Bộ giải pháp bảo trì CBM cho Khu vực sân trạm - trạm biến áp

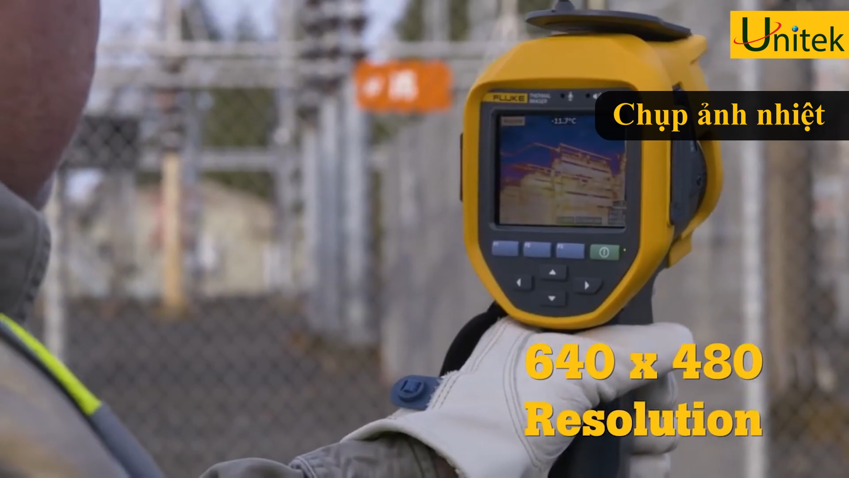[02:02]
Bằng cách sử dụng phương pháp giám sát nhiệt độ, bạn có thể nhận biết được việc năng phát ra từ cầu trì bị lỗi,